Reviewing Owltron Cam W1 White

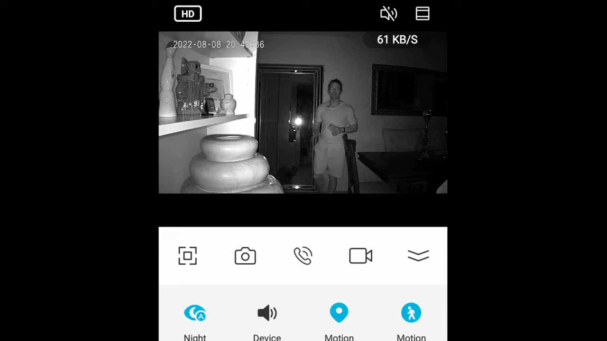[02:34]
Not only does this camera have infrared, the infrared motion detecting and following still works even
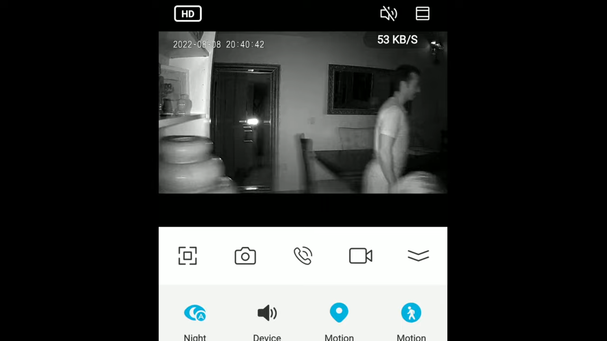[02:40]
in the dark as I trip over my couch and everything else. You can even see the infrared lights reflecting right there in the mirror. We pan around the living room.
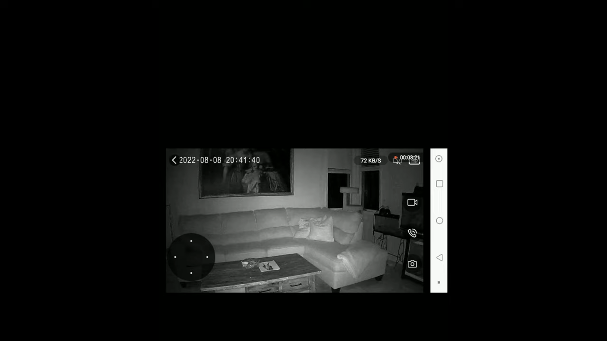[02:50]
You can see the painting perfectly clear. See all the way over into the corner. You can still even see into my lizard tanks over here as well in the pitch black.
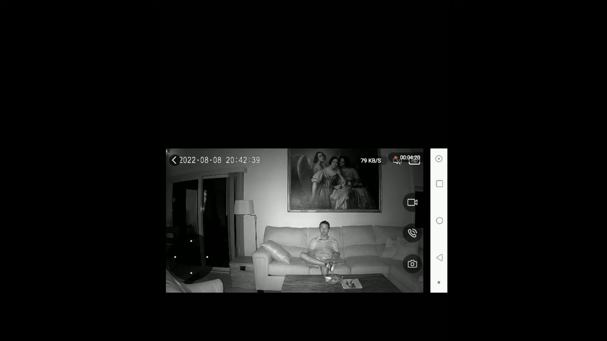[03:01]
I'm gonna be honest if the image quality from the infrared in the pitch black right now doesn't sell this camera for you right now then I don't know what will.